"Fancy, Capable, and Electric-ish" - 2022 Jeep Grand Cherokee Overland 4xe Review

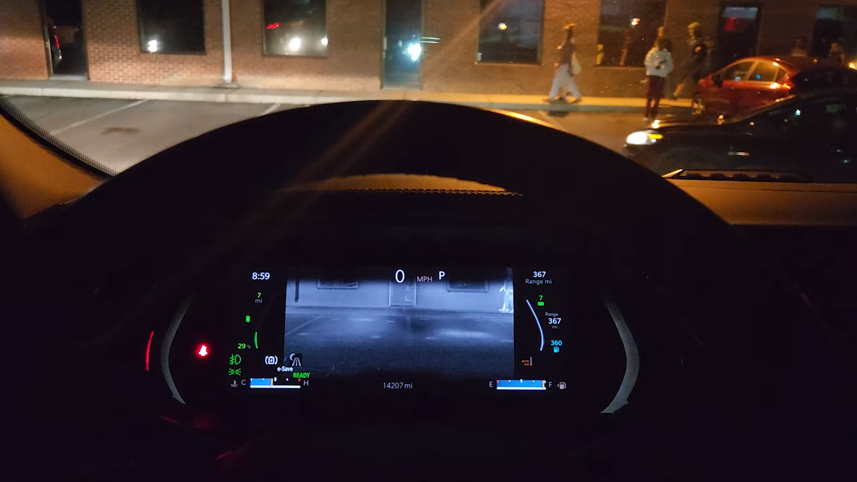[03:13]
night vision with pedestrian and animal detection,
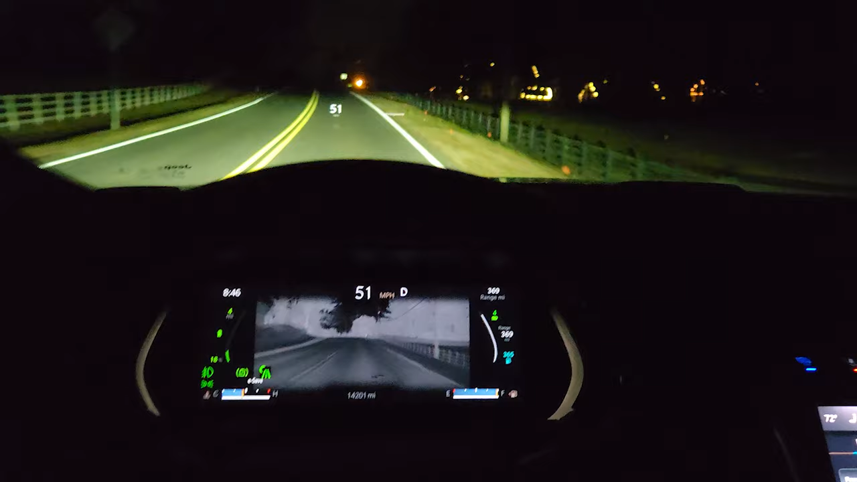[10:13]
But back then, it was more of a gimmick. Now, with pedestrian and animal detection, it's very useful, especially on my dark country back roads.